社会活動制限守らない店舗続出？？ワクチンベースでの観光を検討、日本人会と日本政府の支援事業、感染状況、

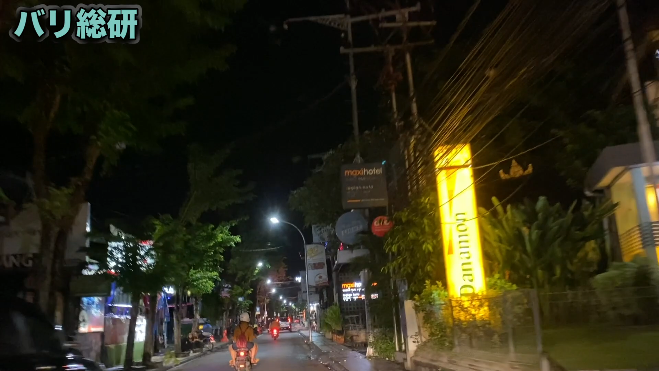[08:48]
ここの左側のところお店がちょこちょこやってるな